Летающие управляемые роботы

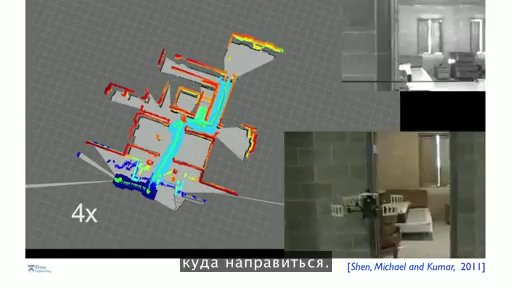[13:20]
So suppose I were to send this into a building and I had no idea what this building looked like, I can ask this robot to go in,
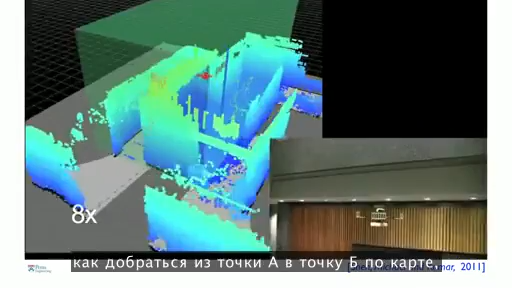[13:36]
So here the robot is not only solving the problem of how to go from point A to point B in this map, but it's figuring out what the best point B is at every time.